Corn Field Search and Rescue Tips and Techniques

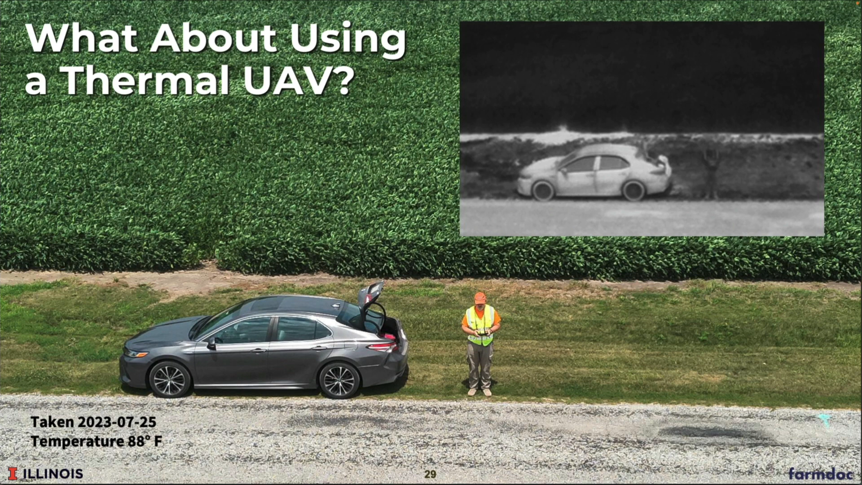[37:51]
But again, we're looking for that gradient. We need a, you know, 10-20 degree gradient for the person to pop up on the screen. Otherwise, it's pretty much going to blend in. And if you weren't able to see him in that gray black and white picture, you know, that's where he is.
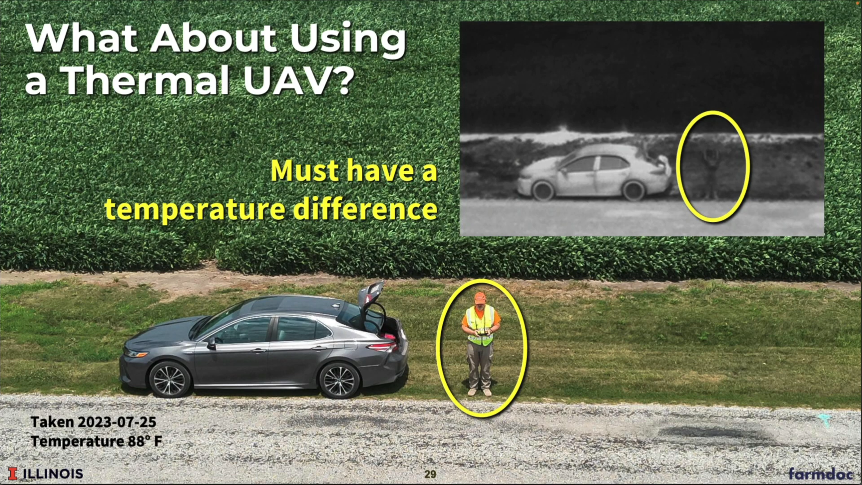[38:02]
This is the same picture, one taken visually and one taken infrared. And again, in a cornfield, it's not going to make any difference at all. And if you're looking visually, you know, he's wearing orange and he's still hard to see. And then we've got a video coming up that demonstrates just how hard it is to locate somebody in a cornfield.